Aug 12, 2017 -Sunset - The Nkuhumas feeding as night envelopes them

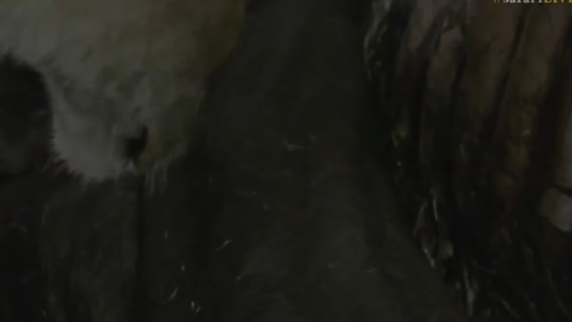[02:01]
There's quite a few flies that just came out of there, sure.